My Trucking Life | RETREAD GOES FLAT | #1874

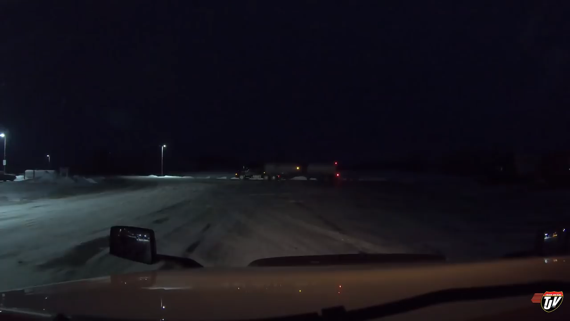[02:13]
I guess the sky is starting to light up now. That's good. It's 7am. We're rolling out of here. We've got two hours of driving to get to our destination. We're hopefully going to be able to unload this lumber super quick. Be out of there by maybe 9.30. And then we've got two hours to drive down to St. Joseph, Missouri to get a live load of steel. A live load means that they're going to load the trailer I'm attached to. They're going to load me today.